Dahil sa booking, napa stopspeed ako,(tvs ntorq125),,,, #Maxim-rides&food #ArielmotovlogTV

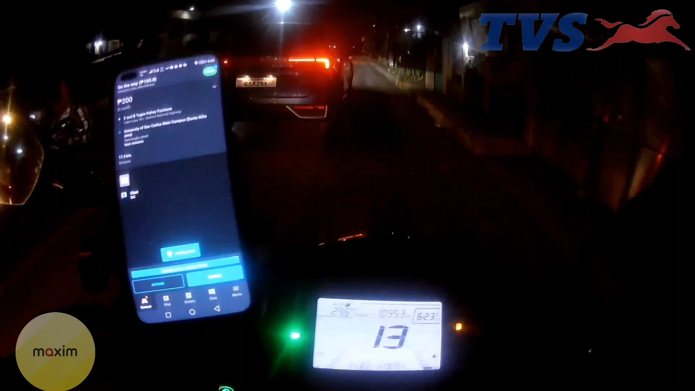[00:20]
Oke kayo nih. 200 ang delivery fee plus dyan yung bayad sa CCLX 60 pesos. Ngayong gabi, top speed natin to.
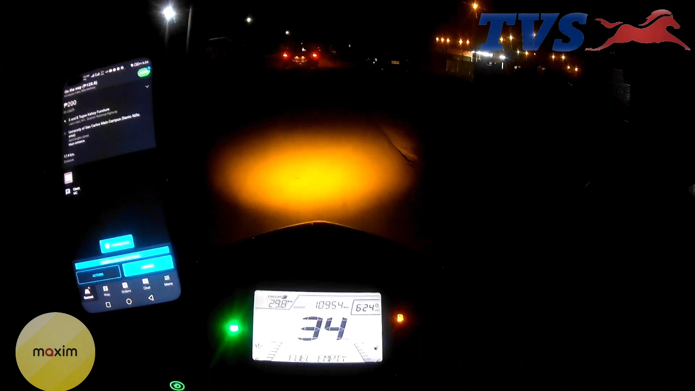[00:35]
Pagdating natin ngayon sa CCLX
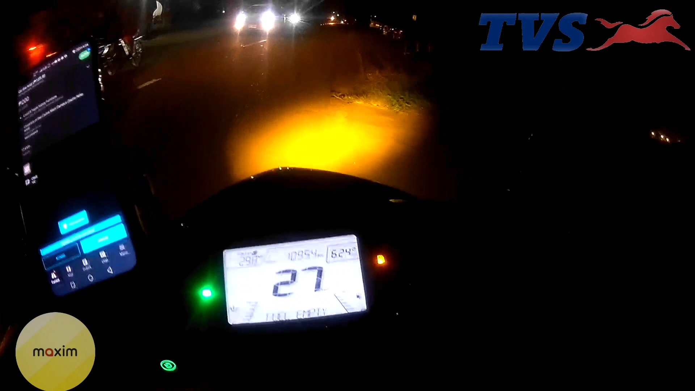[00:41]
Expressway, saan ang kaya nito ni Entok 125? Maliit ako, mga 95 lang yata to ang top speed ng Entok natin.
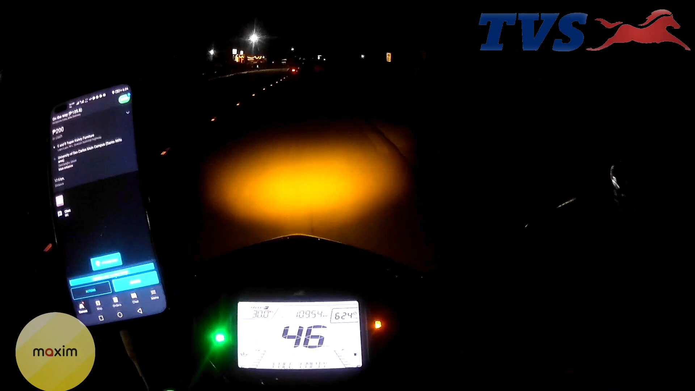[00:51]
Ito yung intro ko. Kung kaya ba natin yung aabot ng 100? So, dito na tayo sa toll fee. So,
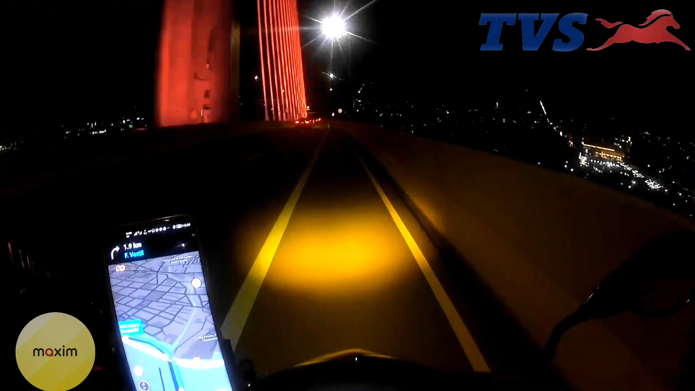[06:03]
Dito di kaya. Ah, malakas ang hangin. So, in fairness mga ka-entor, naka 97 ako. Pero random ko aabot talaga to ng 100 mahigit kasi may kaya pa sa mga entok. Kaso ang driver lang mahina. Mahina nila lang yung driver. Di kaya.